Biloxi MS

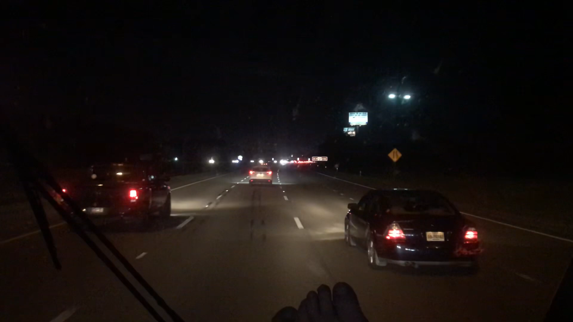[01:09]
We are uh, so far so good. Marvin's doing great. Uh oh.
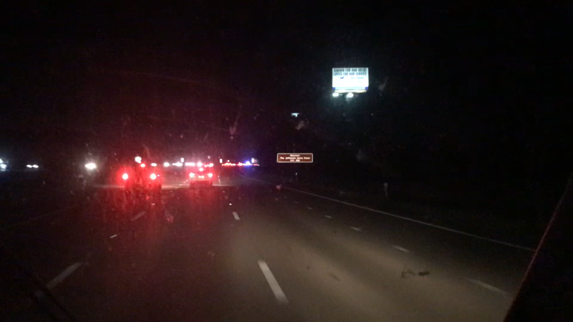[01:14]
Alarm, uh, alarm, uh, police eye. Red lights. You get to watch us crash into the back of a bunch of cars here. This doesn't look like a big deal. It's uh, looks like a fuckin' traffic stop that's caused everybody to fuckin' go crazy. Yeah, this is stupid. This shouldn't be a slowdown at all. Unless it just happened.
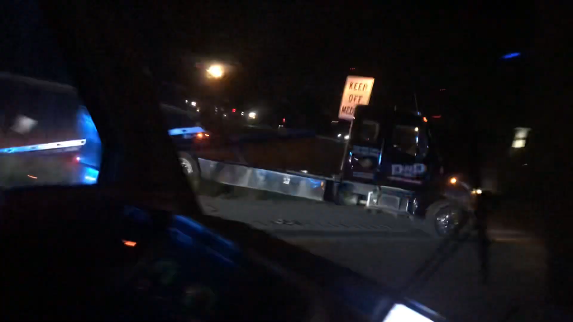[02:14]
We got a car down in the ditch and they're trying to pull it out. Somebody drove into a ditch. Dumb asses. Alright, that's our update from the road. We'll talk to y'all later. Bye.